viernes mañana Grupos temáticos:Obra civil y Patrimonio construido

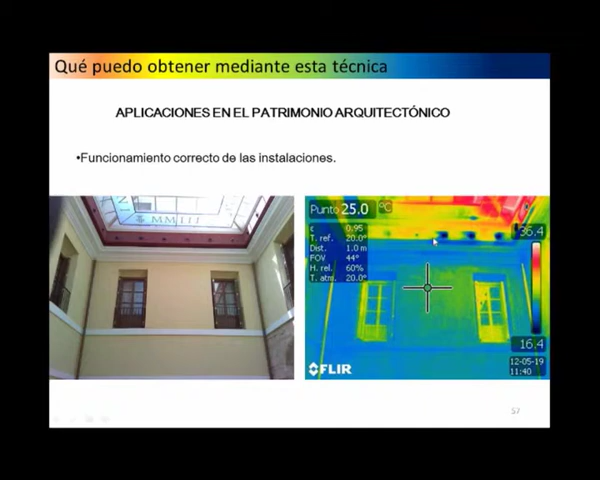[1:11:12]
On screen: spot 25.0°C
funciona o no, qué toberas están en marcha y qué toberas no funcionan, a simple vista y desde el suelo. Distintas conductividades térmicas que pueden tener elementos.
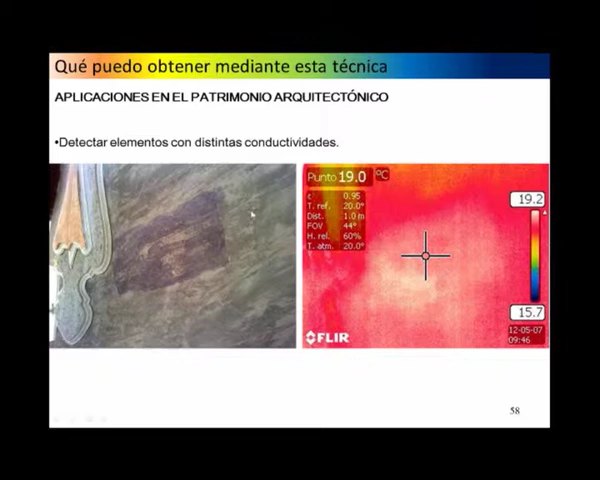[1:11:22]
On screen: spot 19.0°C
A simple vista se ve que esto es un mortero diferente, este es el Palacio Marqués de Dos Aguas, pero bueno, con la cámara térmica todavía se evidencia más. Incluso intuir dónde puede haber problemas, por ejemplo, uno que hubo con una placa metálica que
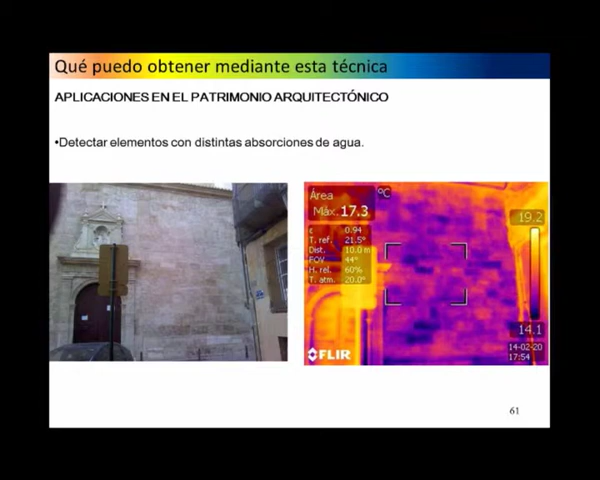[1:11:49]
On screen: max 17.3°C
los materiales, los pétreos, que absorben más unos que otros y se pueden documentar
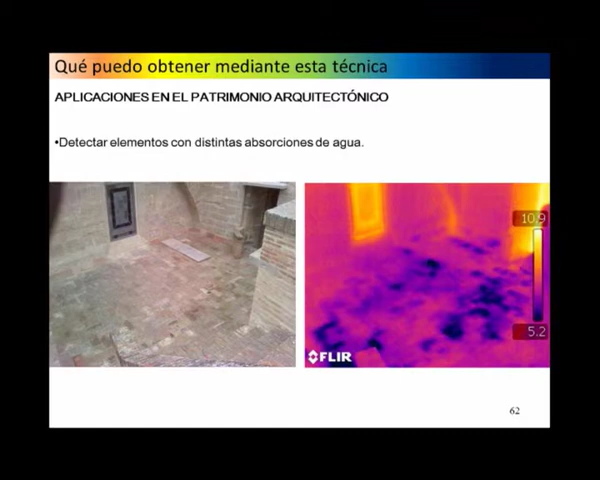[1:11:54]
si son posteriores o si son anteriores a cuando el uso o cuando la construcción del edificio. Y luego detectar todos los sistemas constructivos, por ejemplo, desde el interior. Una cúpula, puedo saber perfectamente cómo está resuelta la cubierta,
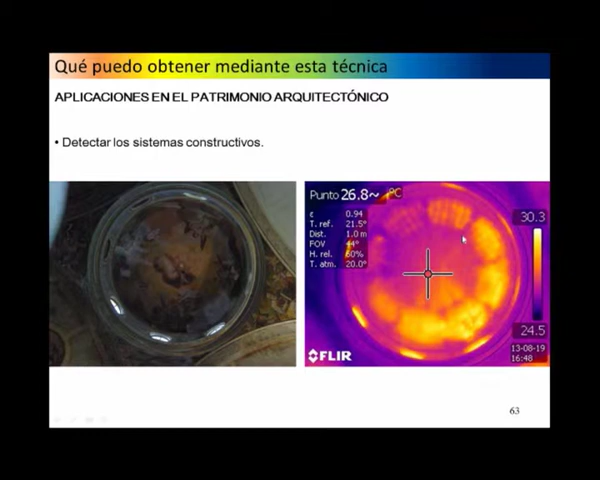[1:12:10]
On screen: spot 26.8°C, scale top 30.3°C, scale bottom 24.5°C
incluso puedo saber la dirección de las tejas, cómo se colocan. O internamente, cómo es esa estructura para poder sujetarla.
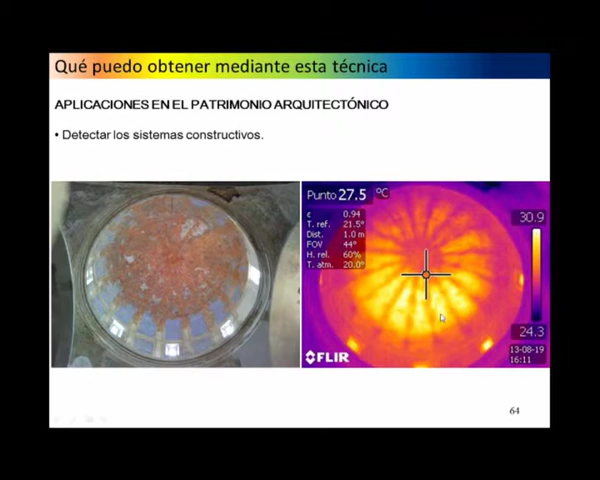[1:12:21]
On screen: spot 27.5°C, scale top 30.9°C, scale bottom 24.3°C
Siempre va a haber una parte más caliente, que es la que está más soleada, hacia donde está excitada térmicamente esa cúpula, que la otra.
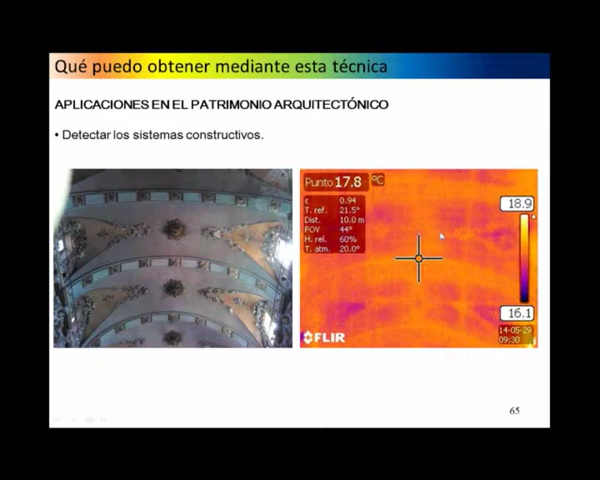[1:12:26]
On screen: spot 17.8°C
Pero bueno, se puede fácilmente averiguar cuál es el sistema constructivo simplemente viendo desde el interior,
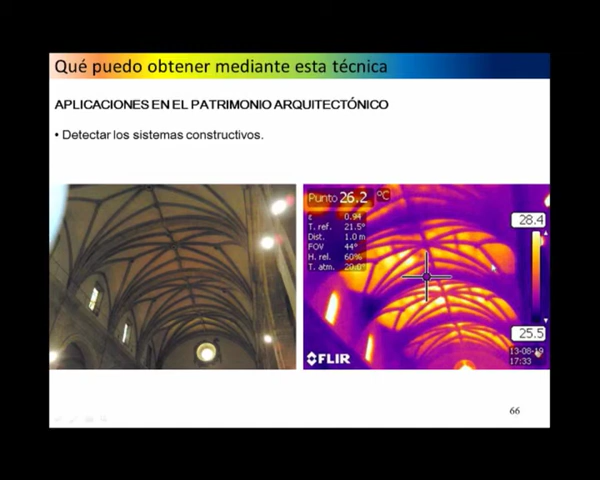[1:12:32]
On screen: spot 26.2°C, scale top 28.4°C, scale bottom 25.5°C
en días que haya mucho contraste, esto es en agosto, cuál es esa conductividad térmica hacia el interior.
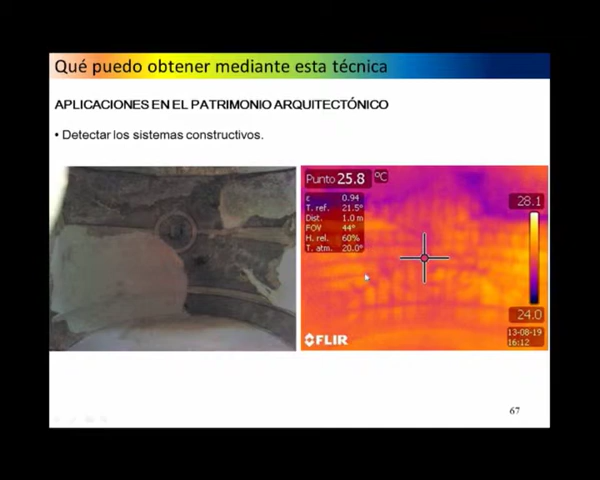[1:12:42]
On screen: spot 25.8°C
Ahí se ve perfectamente los tabiquillos que están cubriendo una bóveda que por debajo, bueno, no se puede prácticamente intuir. O una bóveda que está
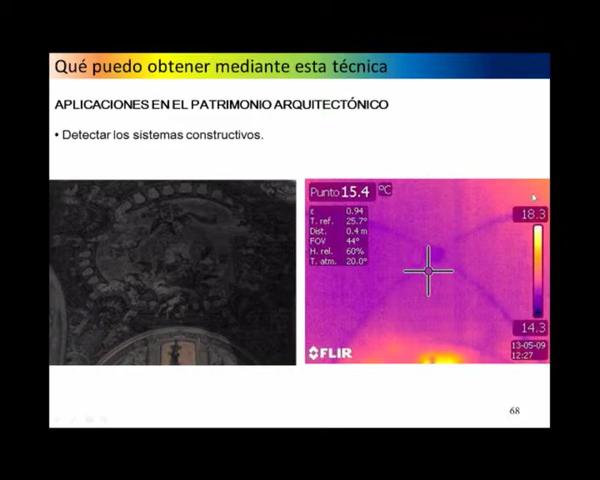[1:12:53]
On screen: spot 15.4°C
superpuesta a una bóveda de crucería con clave en el centro. Esto también tienes que saber interpretarlo,
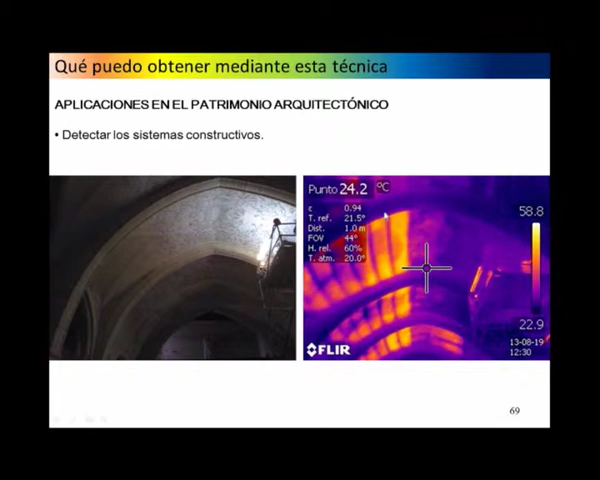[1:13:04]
On screen: spot 24.2°C
porque la parte que está soleada te va a permitir dar muchos datos, pero la parte que no tiene ese contraste térmico, pues aparentemente no te los da. Entonces tienes que saber mirar según las horas y según lo que quieres observar y lo que quieres averiguar.
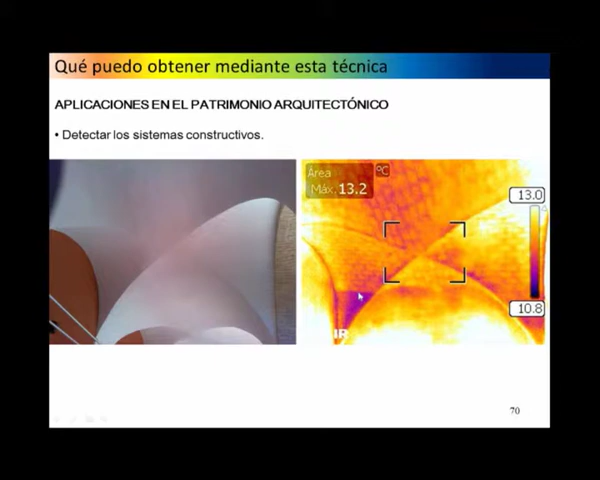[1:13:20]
On screen: max 13.2°C
Ahí tienen cómo está el seno resuelto, cómo están las hiladas que resuelven esta bóveda en el monasterio de Yuchent.
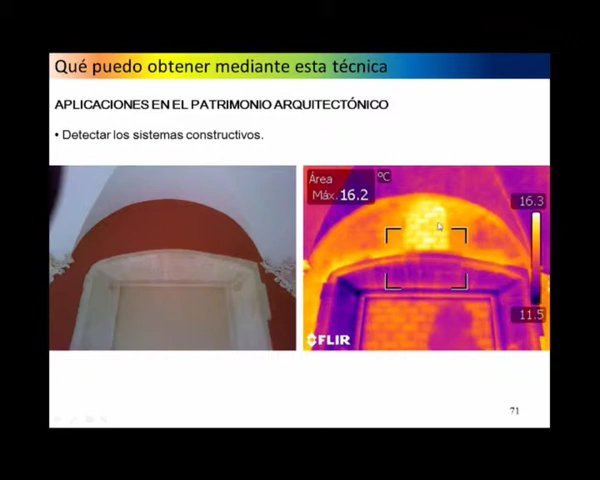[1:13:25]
On screen: max 16.2°C, scale top 16.3°C, scale bottom 11.5°C
Huecos que están tapiados,
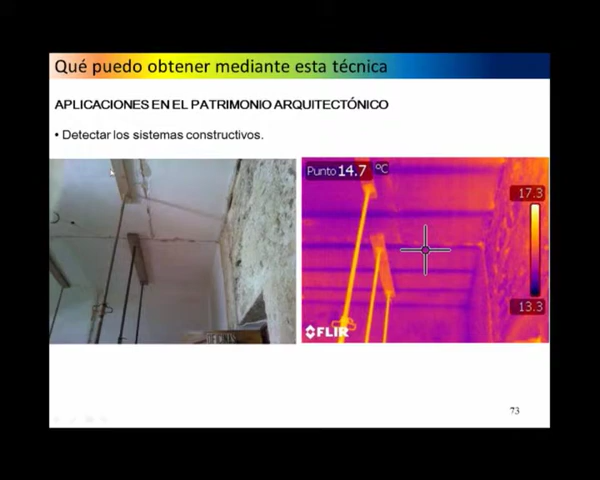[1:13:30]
On screen: spot 14.7°C, scale top 17.3°C, scale bottom 13.3°C
falsos techos que necesito hacer un análisis, pues, de un elemento lígneo con el resistógrafo, necesito saber dónde está la vigueta y, para no picar todo el falso techo, con la cámara térmica identifico puntualmente dónde pueden
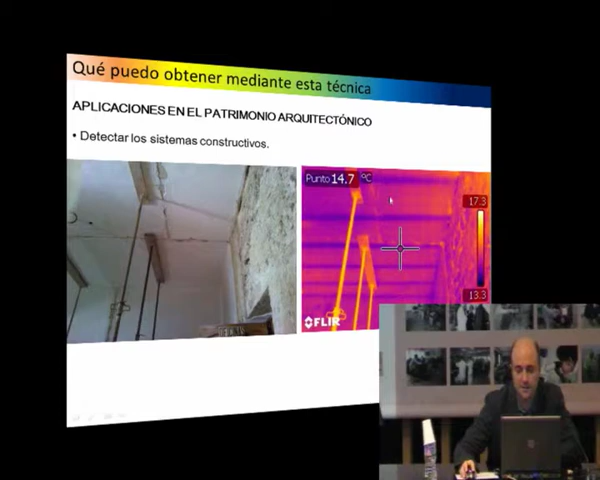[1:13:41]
On screen: spot 14.7°C
estar esas cabezas y a partir de ahí directamente atacar a ver cómo podría ser el ensayo. Se ve tanto desde abajo como desde arriba.
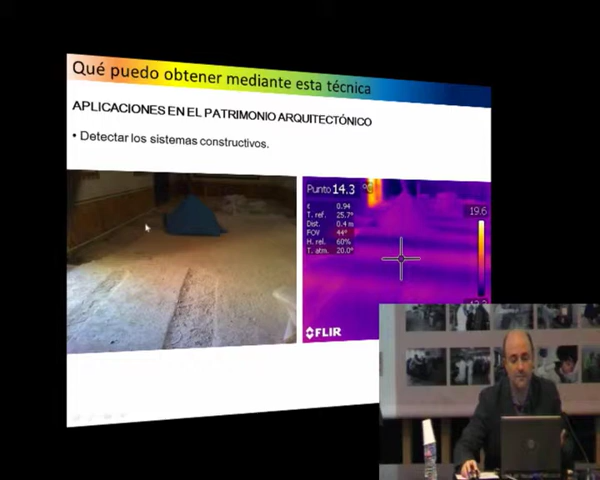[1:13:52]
La capa de compresión no impide que la viga que yo tengo aquí la pueda ver, la pueda intuir con la cámara térmica y a partir de ahí realizar el ensayo.
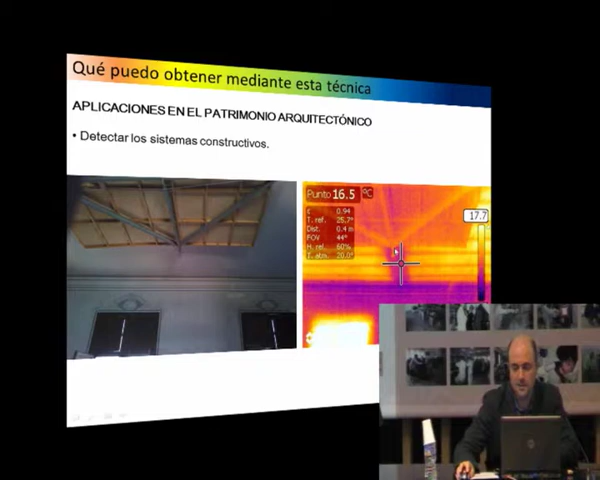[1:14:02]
On screen: spot 16.5°C
Ahí ven también el falso techo, este es el Colegio Mayor de Arte de la Seda, en el que se ve la viga y luego todo el sistema de viguetas que desde abajo no se permite bien.